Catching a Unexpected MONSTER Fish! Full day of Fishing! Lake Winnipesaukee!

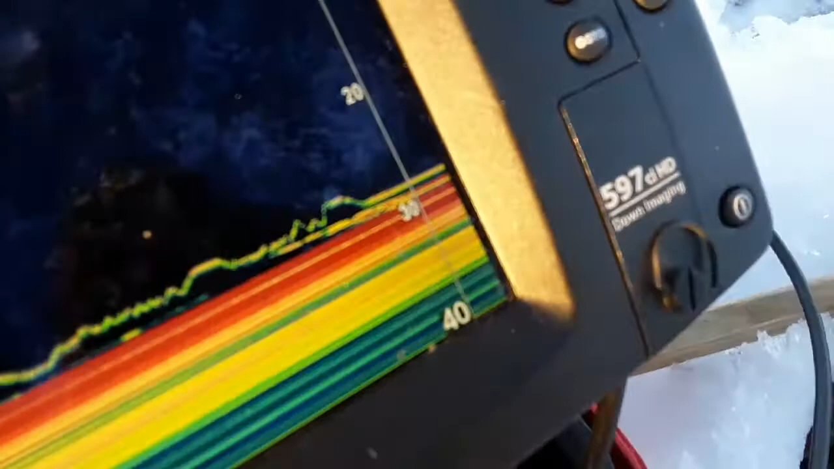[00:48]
a top line there's a fish on the bottom so got the transducer going he's marking
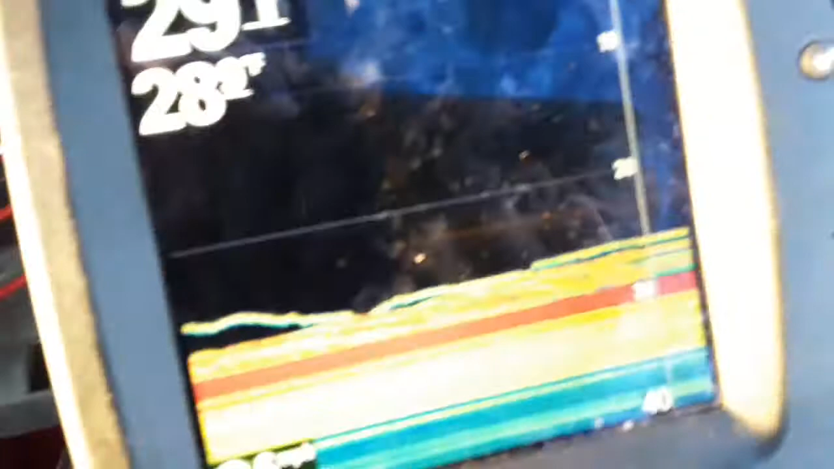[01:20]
full of them so the dad's jig is the top line all them under
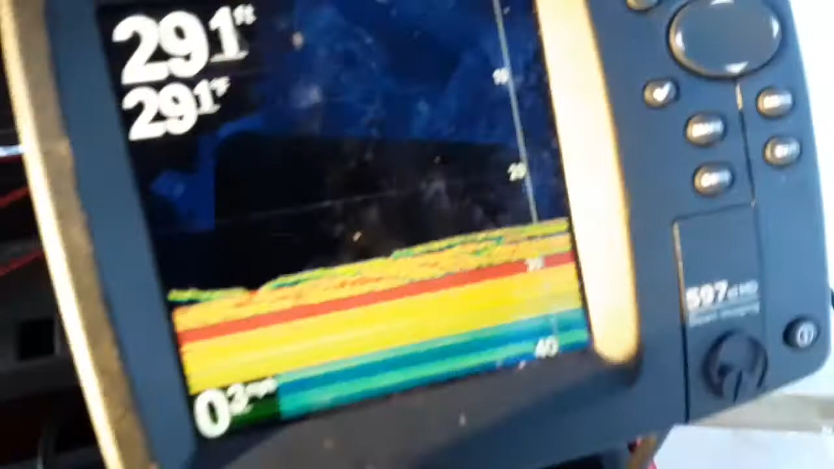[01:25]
that is fish so there's a lot down there right now hopefully we can get one of them
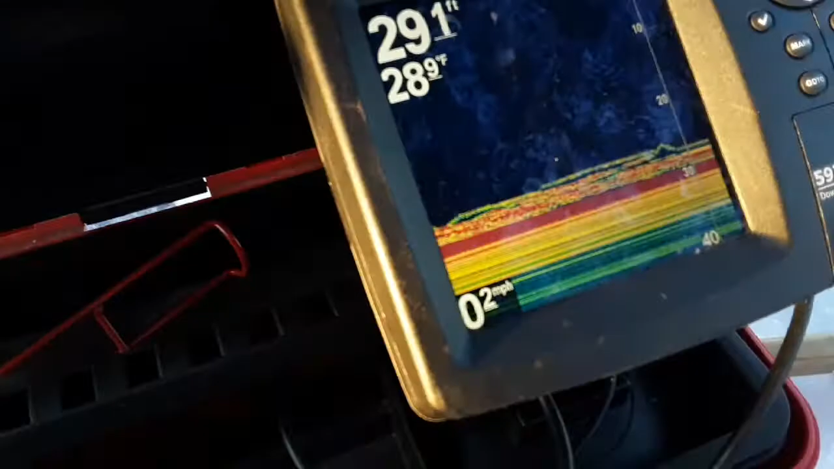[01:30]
On screen: depth 29.1 ft, water 28.9°F
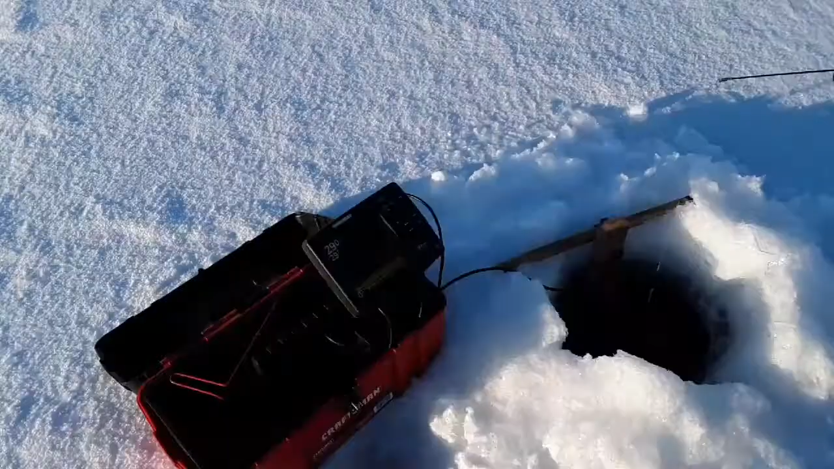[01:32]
alrighty so we had a couple active fish we've seen
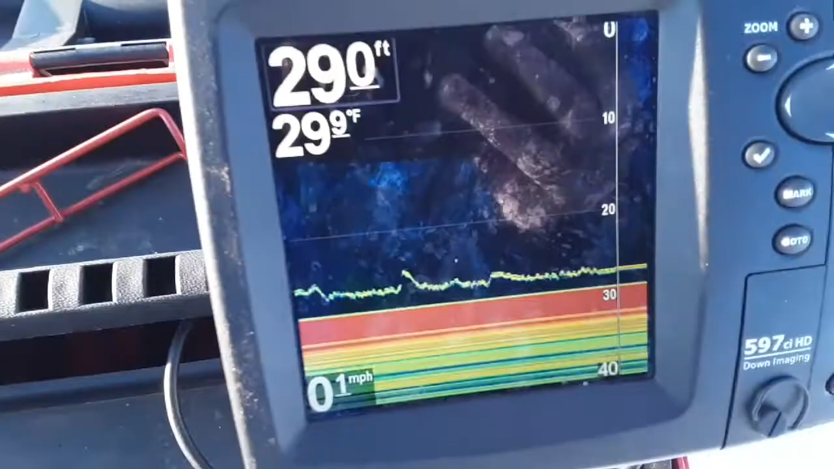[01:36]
On screen: water 29.9°F
a couple come up to our jig on the transducer we've